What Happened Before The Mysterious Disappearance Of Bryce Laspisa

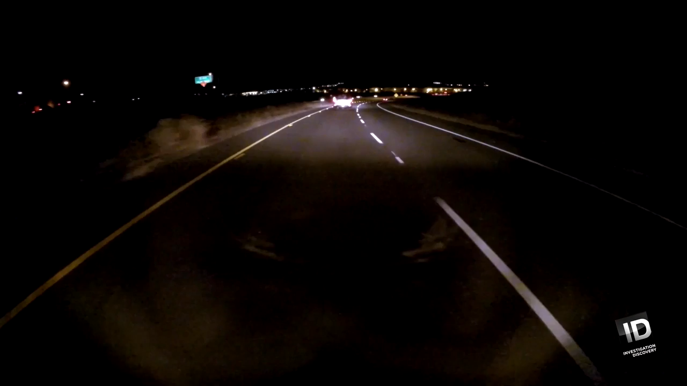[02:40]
Instead of going back to his apartment, Bryce is actually headed further south,